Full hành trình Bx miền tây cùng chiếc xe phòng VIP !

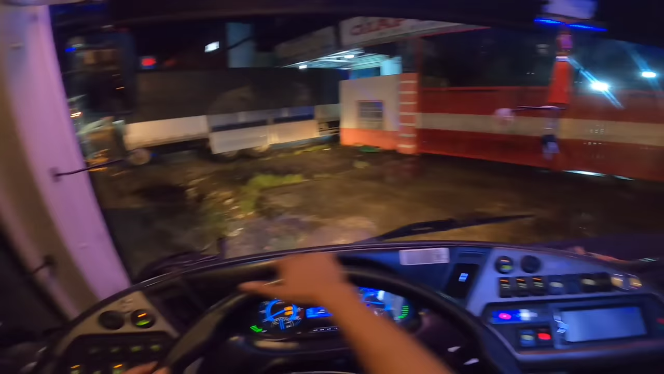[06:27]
Ok, để bây giờ mình đóng cổng cái đi mọi người ơi.
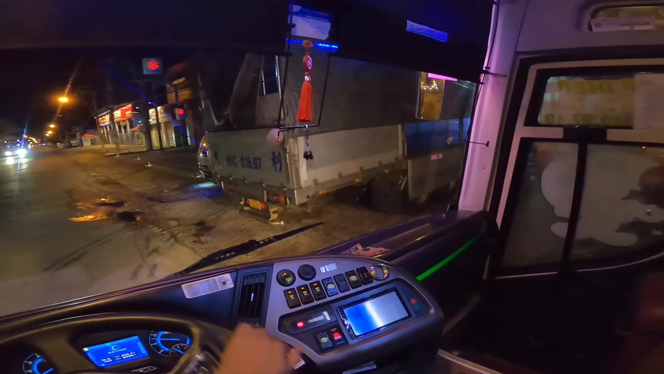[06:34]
Ok, bây giờ giọt thôi. Ui là mà cái đèn của chiếc 46 rồi gì mà
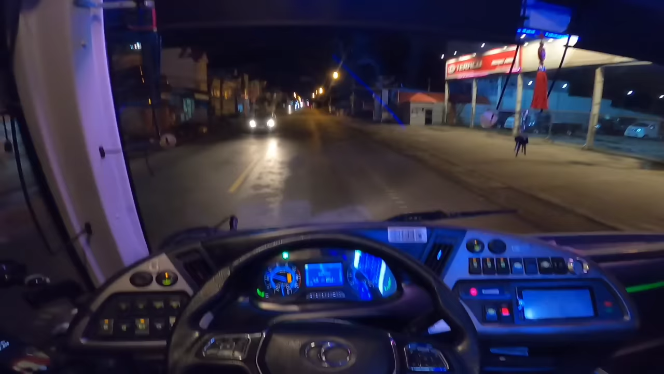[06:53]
mấy anh tài xế mà ảnh chạy mà ảnh không có chỉnh đèn cái gì hết trơn như trời. Ôi ôi, cái đèn nó gọi tầm bậy tầm bạ không, cái gì mà sao thấy được chạy. Ôi phải đạn thiệt chứ. Ôi mấy anh tài xế nào quá. Cái đèn là cái quan trọng nhất của chiếc xe, tại vì xe này là đa số là chạy đêm không.
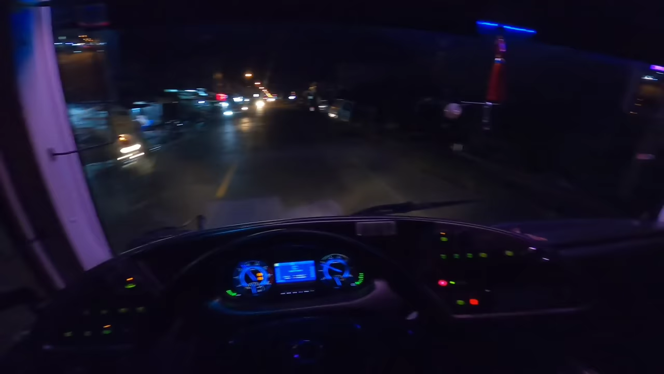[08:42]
Trời ơi, đèn gì mà nó tối dữ vậy nè. Để cái này chắc có thể có lẽ là ngày mai mình lên mình chỉnh lại mới được, chứ không thể nào mà để cái đèn này mà chạy được, nó mất an toàn cực kỳ luôn. Ok bây giờ mình sẽ ghé cái dầu để mình đổ dầu nha mọi người.
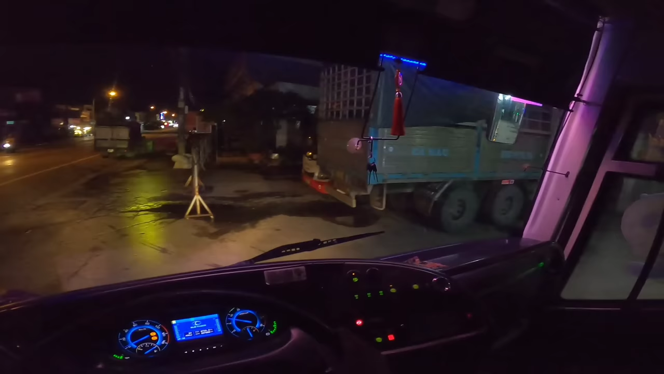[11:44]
Từ các cái dầu này á, vô bến á, sát bên nè mọi người ơi. À, hổm gà Cà Mau mưa rất là nhiều luôn, không biết là trong bến còn ngập không nữa.
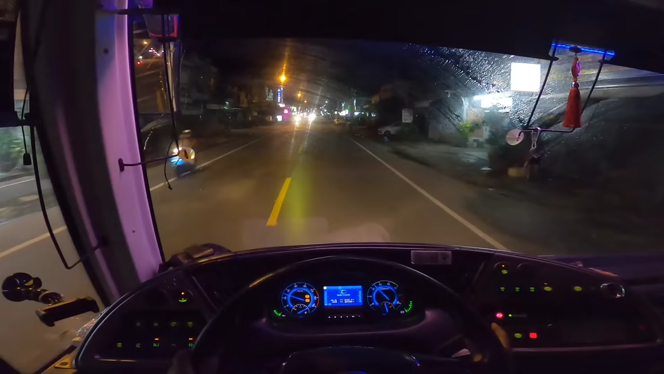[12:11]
Với ông bà đừng ngập đi, để lên khách. Mấy bữa trước á, mọi người thì biết không, mưa lớn á, trời ơi cái bến xe nó ngập không còn chỗ để luôn, nó ngập mà lên tới hầm xe luôn. Rồi ok vô. Ui dạ. Cái cây nhan này bật cái nó không có ăn mà.
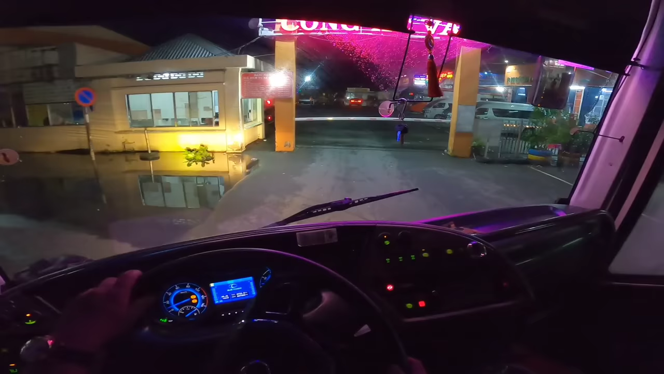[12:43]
Ôi. Cái bến bữa nay đỡ ngập rồi mọi người ơi.
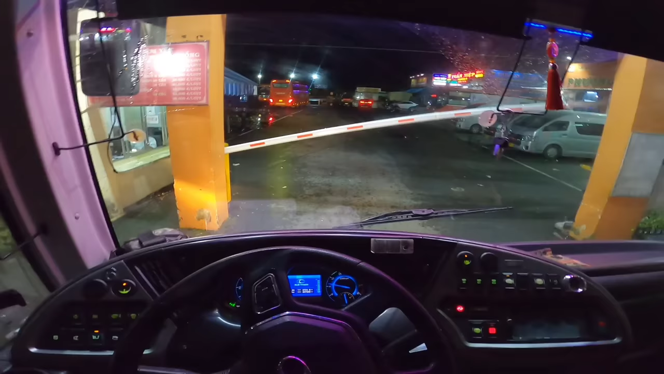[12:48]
Cũng vẫn còn ngập mà chắc đỡ rồi. Ui. Đây nè mọi người coi nè. Ôi là màn nó ngập coi nè.
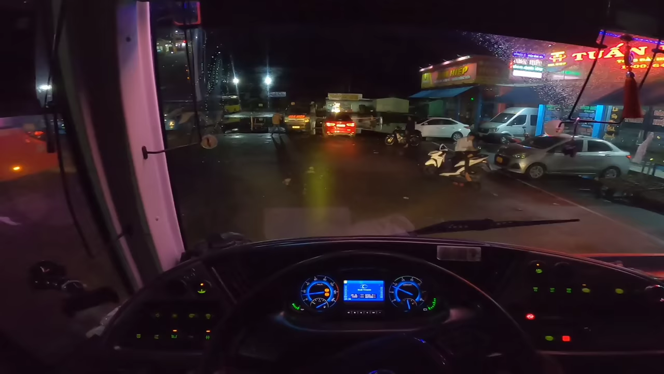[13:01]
Trời ơi trời. Ôi ơi nước không. Trời ơi ngập đâu dưới.
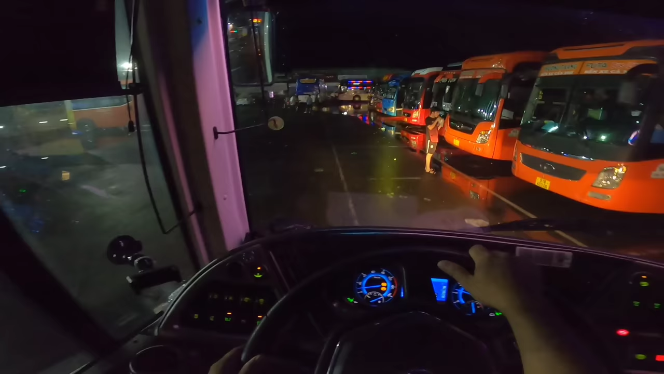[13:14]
Trời ơi. Trời ơi coi nó ngập nè. Rồi xong luôn. Ok bây giờ mình sẽ đậu mình cặp cái chiếc Phương Trang này đi. Ôi là màn nó ngập. Ông nội mẹ ơi.
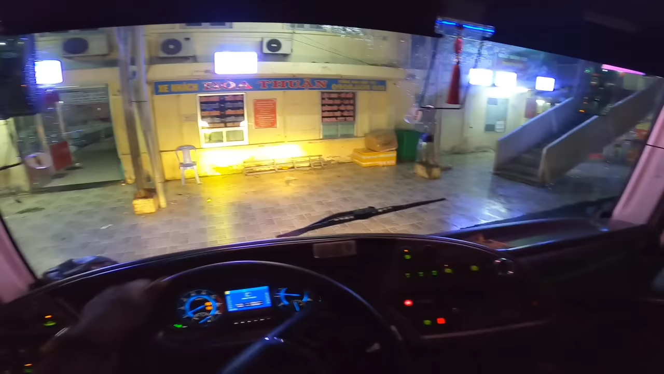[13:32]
Quá xa mà xa. Ok. Mình đậu ở đây, mình gác tài ở đây nha mọi người. Đặt máy thôi.
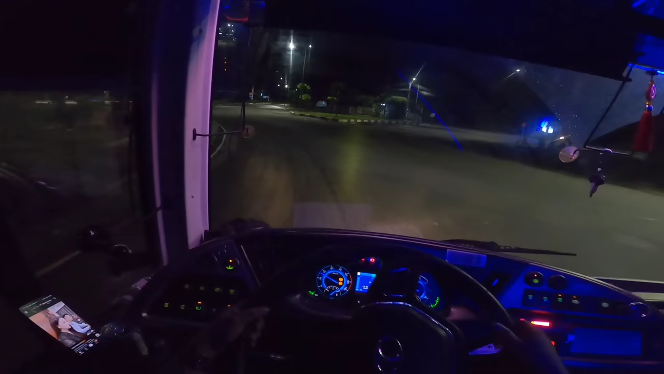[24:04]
Mình rẽ phải thì sẽ vào trung tâm thành phố Bạc Liêu. Mình rẽ trái đi. Và mình sẽ ghé ở đây mình rước một người khách nữa mọi người ơi.
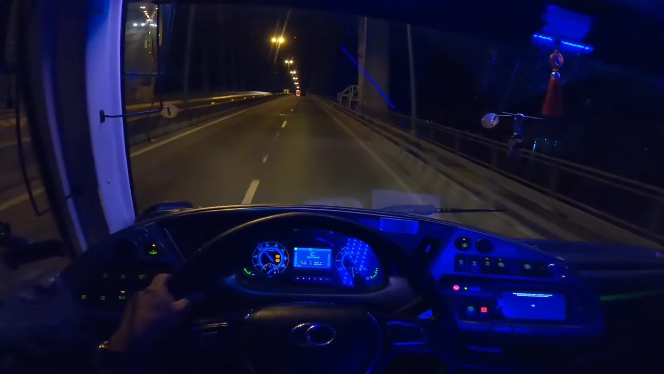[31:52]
Khá là buồn ngủ luôn mọi người ơi. Hiện tại bây giờ xe mình đã tới cầu Mỹ Thuận rồi nha mọi người. Mình đang qua cầu Mỹ Thuận nè. Cũng có rất là nhiều bạn hỏi mình là cái cầu Mỹ Thuận nó xong chưa anh. Thì thông báo với mọi người luôn, cầu Mỹ Thuận đã nối hết chân nhịp rồi mọi người ơi. Cái tốc độ nó cũng khá là nhanh luôn, nhưng mà không biết khi nào thì cho thông xe thì cái đó mình cũng chưa biết.
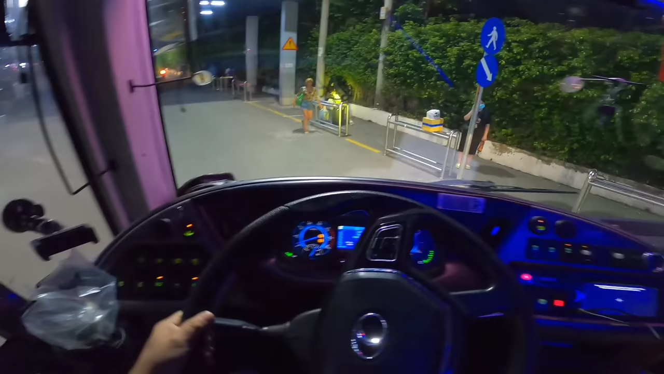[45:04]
Tới bến xe rồi quý vị ơi.
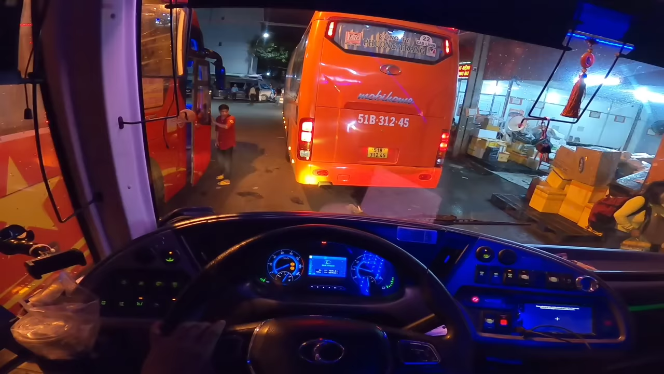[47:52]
Rồi sao ra tới đây rồi, dừng đây nữa rồi. Trời ơi, bảo vệ đâu mất tiêu hết rồi. Tranh thủ thời gian còn sớm mình ngủ mới được mọi người ơi, tại vì cái tật của mình á là ngủ sớm mình ngủ mới được, còn trễ trễ mà ông trời
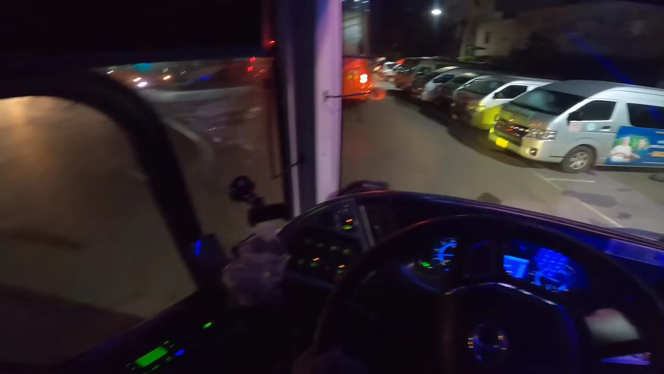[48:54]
Bến xe miền Tây bây giờ là cực kỳ là đông xe luôn, tại vì cái bến xe miền Đông nó cấm á, cho nên là bây giờ tất cả các xe nó đổ dồn về bến xe miền Tây khá là nhiều luôn. Cho nên là hiện tại mấy ngày lễ ngày Tết đồ ở bến xe miền Tây á, kẹt cứng ngắc luôn mọi người, không còn chỗ đậu luôn đó. Mọi người thấy không, giờ này mà ngày thường thôi đó, ngày thường thôi đó mà xe cỡ này nè không còn chỗ đậu luôn.